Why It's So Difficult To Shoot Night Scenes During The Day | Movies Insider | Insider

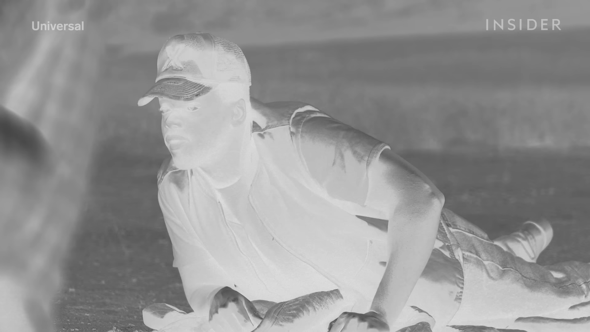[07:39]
rig we found that it was much easier we didn't have to be as precious about light direction as you traditionally need to be for day